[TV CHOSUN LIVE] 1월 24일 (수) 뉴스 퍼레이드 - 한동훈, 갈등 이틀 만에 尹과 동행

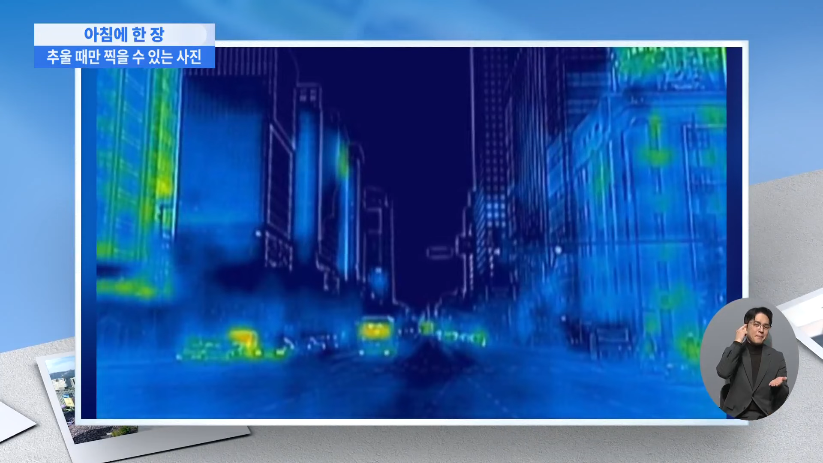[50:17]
주에 광화문인데요 한파로 사진이 온통 푸른색입니다 사진에서 추운 거리를
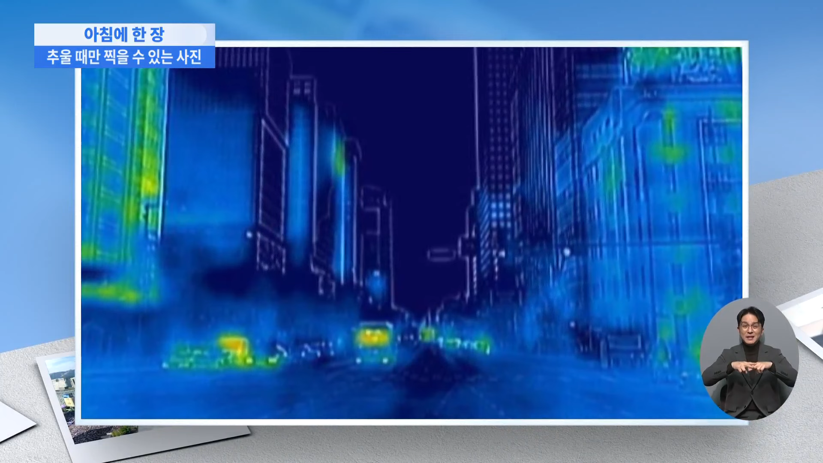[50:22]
지나는 사람들의 온기를 보니 한파를 새롭게 표현했다는 생각이 듭니다 이 사진을 보면 추위가 마치 커다란 이빨같이 느껴지는데요 이렇게 큰 고드름이 매달려 있는 장면도 한파 속에서만 찍을 수 있습니다 네,